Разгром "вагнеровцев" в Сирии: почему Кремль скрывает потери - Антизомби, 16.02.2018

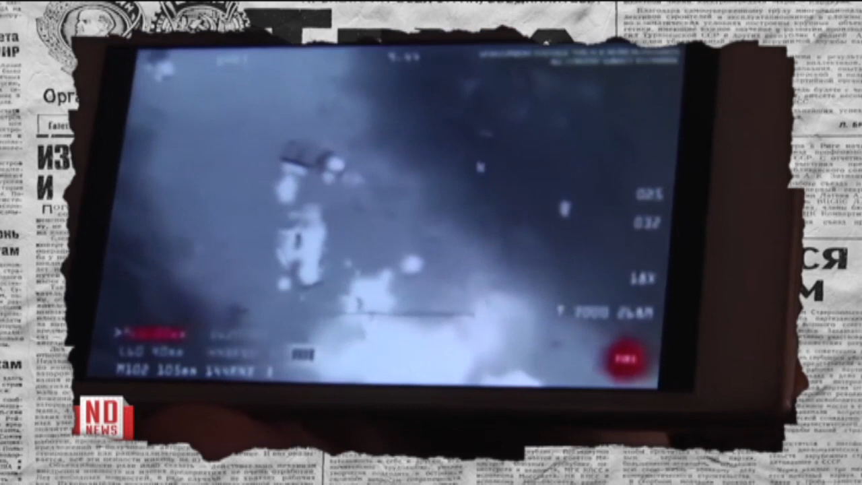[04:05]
«Парни-то даже не знают, что их там видят, что они как кровики там, их отсвечивают, они не могут никуда спрятаться».
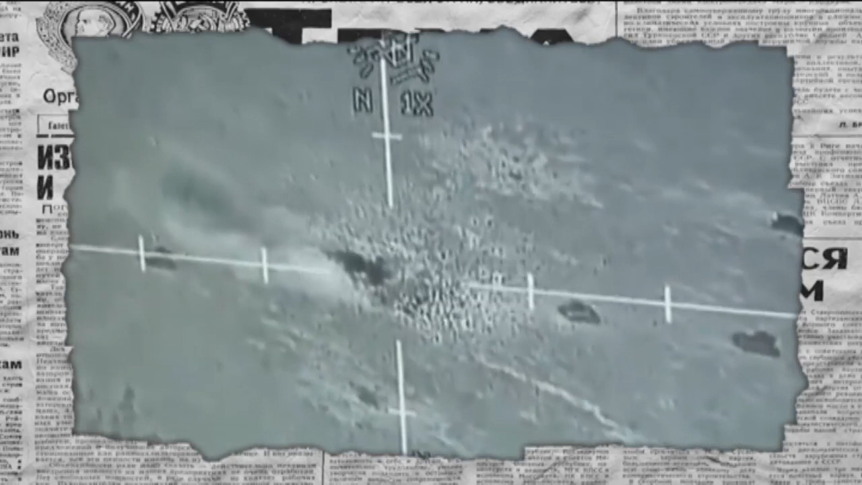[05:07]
Ровно так же случилось и на этой неделе, когда вблизи сирийского города Хишам после провальной спецоперации ЧВК «Вагнера» все вокруг было просто усеяно трупами российских граждан.